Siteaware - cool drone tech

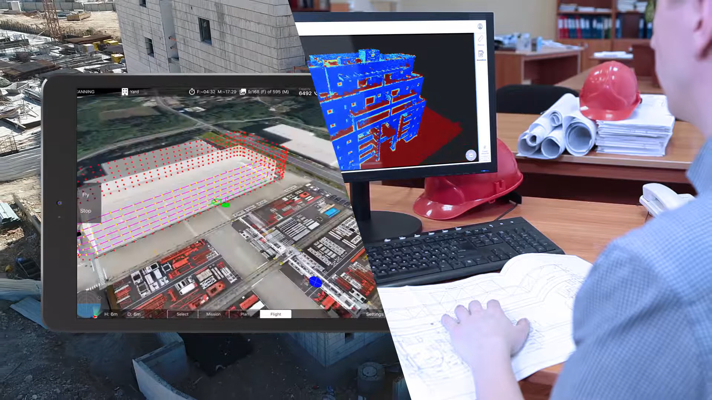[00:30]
SiteAware drives digital transformation in today's construction value chain by providing a digital replica of the job site to improve efficiency and quality of the on-site execution.
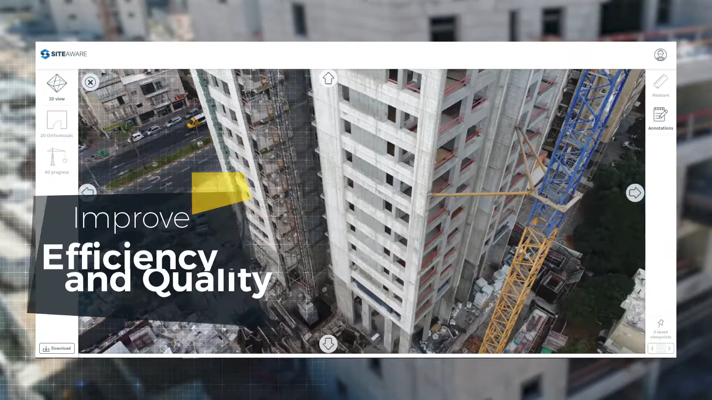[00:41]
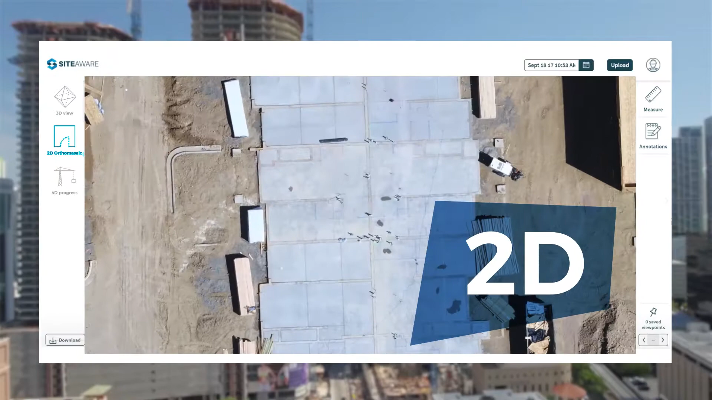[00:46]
We extract objective 2D, 3D, and 4D models of the site,
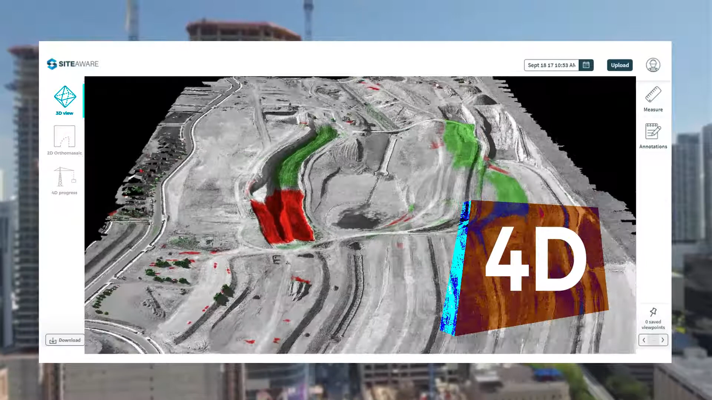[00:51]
which are used to analyze progress and identify deviation from the plans.
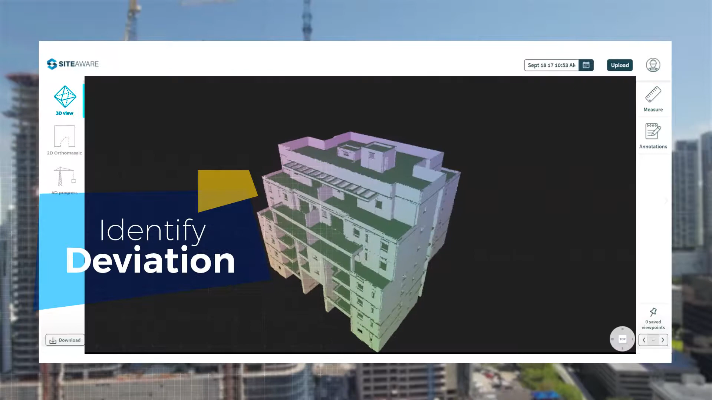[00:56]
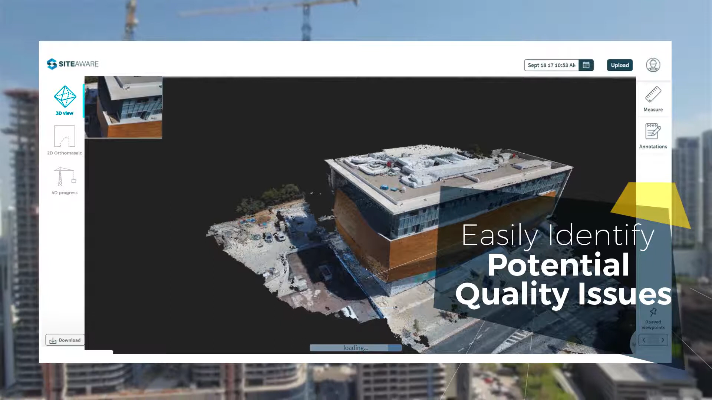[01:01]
With high-resolution images down to a tenth of an inch, potential quality issues are easily identified before rework becomes inevitable.